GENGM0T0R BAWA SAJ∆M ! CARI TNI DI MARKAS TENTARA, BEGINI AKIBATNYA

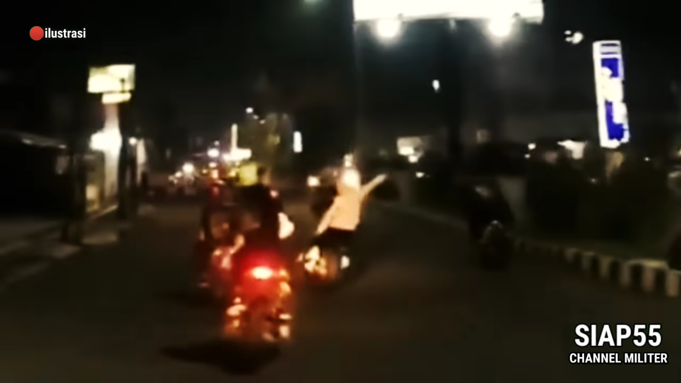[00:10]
Selain melakukan aktivitas balap liar di malam hari, mereka juga mirip seperti gangster yang membawa senjata tajam celurit.